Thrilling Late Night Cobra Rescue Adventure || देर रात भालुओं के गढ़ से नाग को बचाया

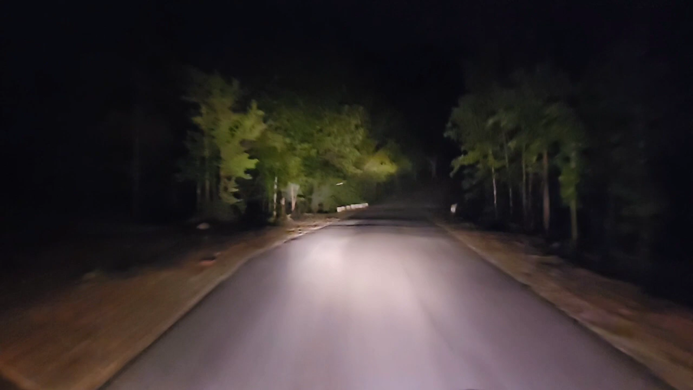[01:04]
यहाँ से घाट शुरू होता है और ये इलाका जो है वेल नोन है वाइल्ड बोज के लिए और भालू भी यहाँ कई बार देखे गए हैं, तो थोड़ा सा सचेत रह के मूव करना होगा। और ये घाट एकदम खड़ा घाट है, ऑलमोस्ट 30-35 डिग्री का ये इंक्लाइन है। यहाँ तो कम है,